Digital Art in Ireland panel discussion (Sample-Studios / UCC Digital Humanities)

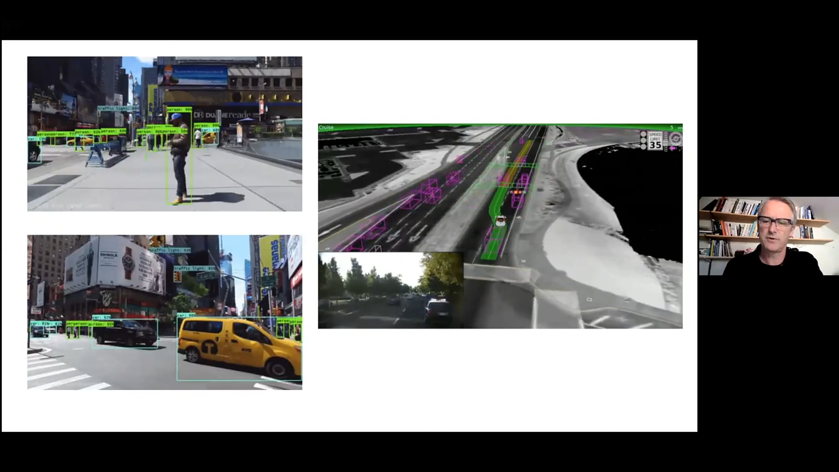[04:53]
And these are images of facial recognition and machine learning in operation, as well as how self-driving cars see the world.